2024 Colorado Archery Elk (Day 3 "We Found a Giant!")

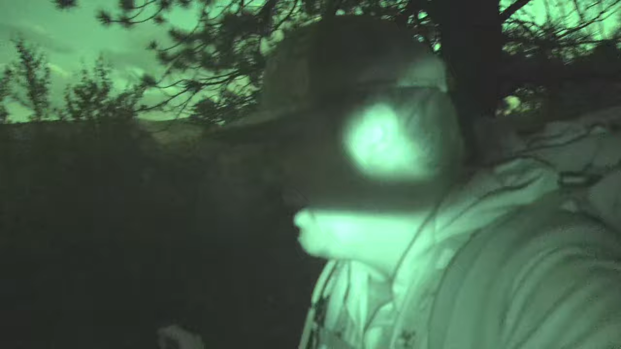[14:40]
But Canaan and I, as we're coming down the mountain,
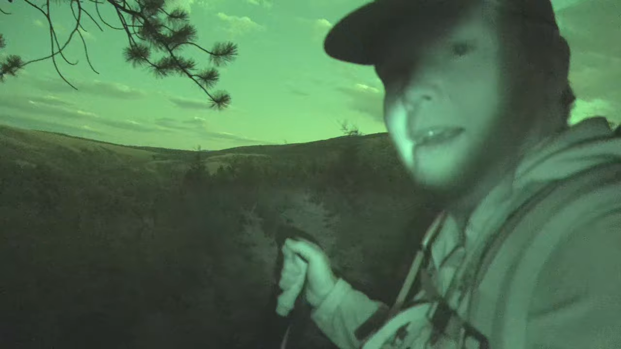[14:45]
just stumbled upon a big old 6-point.
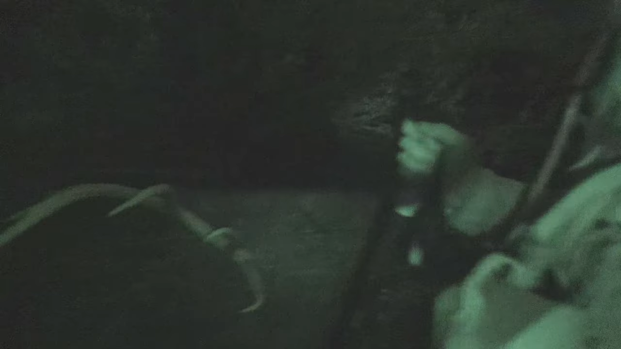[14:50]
Pick that sucker up.
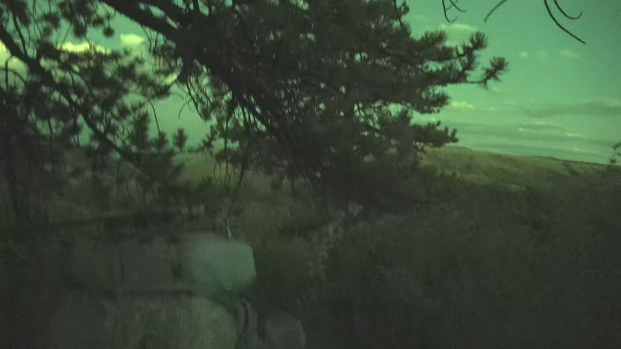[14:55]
Oh, baby, turn that sideways.
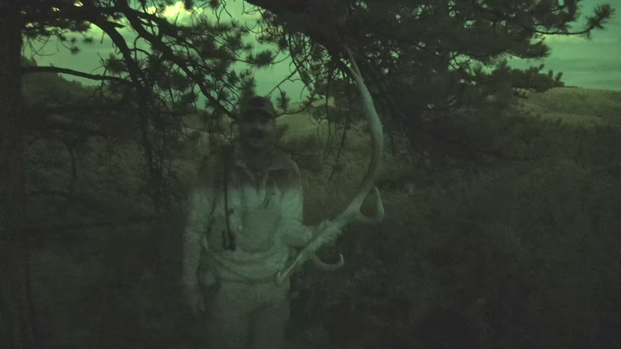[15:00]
Oh, that's a big elk. Holy crap. Wow. Let's shoot one like that. Yeah, no kidding. They're around, apparently. Holy. That's crazy.
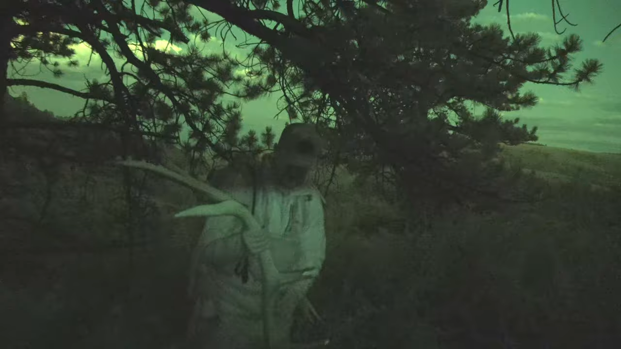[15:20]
So crazy. If it wasn't so dark, I'd want to look around for the other side. Oh my goodness, dude. That is nuts. That's freaking awesome. Wow. Well, day three is officially over.